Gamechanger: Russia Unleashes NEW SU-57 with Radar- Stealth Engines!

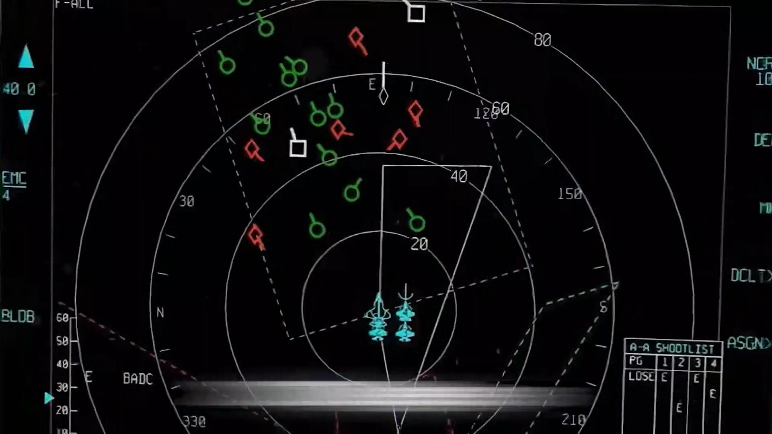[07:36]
The two side antennas augment the coverage in the vicinity of 270 degrees, working in the X-band but with a shorter range.